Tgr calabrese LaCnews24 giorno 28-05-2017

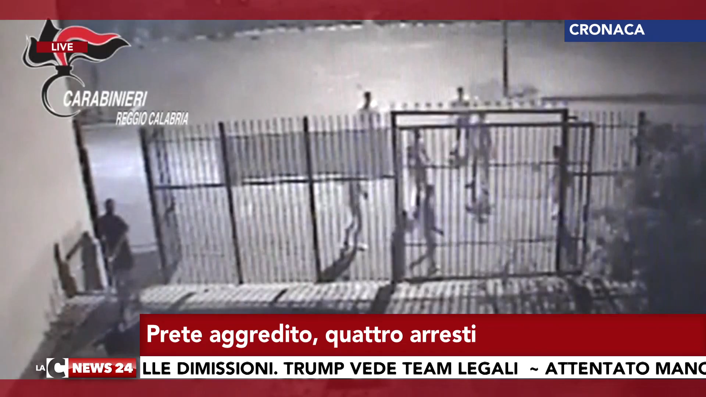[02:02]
Sono accusati di favoreggiamento nei confronti di Giacomo Gattuso e 4 giovani arrestati all'alba di oggi dai carabinieri nell'indagine riguardante l'aggressione a Monsignor Giorgio Costantino. Agostino Marco Ceriolo, Salvatore D'Agostino, Simone Liconti e Domenico Zampaglione infatti non devono rispondere del pestaggio,
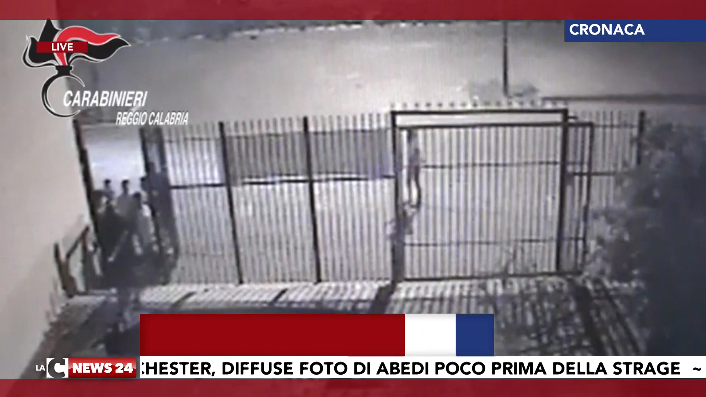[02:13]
ma di non aver riferito il nome di colui il quale ha colpito con calci e pugni il sacerdote né alcune circostanze riguardanti la dinamica del fatto. Tutti sono stati posti ai domiciliari per 60 giorni. Le immagini di videosorveglianza della parrocchia del Divino Soccorso di Reggio Calabria hanno svelato come i giovani abbiano utilizzato
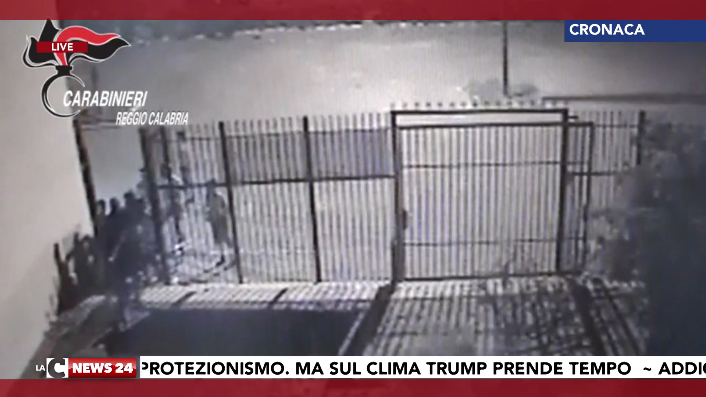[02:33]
il cancello d'ingresso della canonica per recuperare il pallone caduto al di là dell'inferriata. Don Giorgio, accortosi del frastuono, è uscito ed ha filmato i ragazzi, esausto per l'ennesimo disturbo della quiete notturna.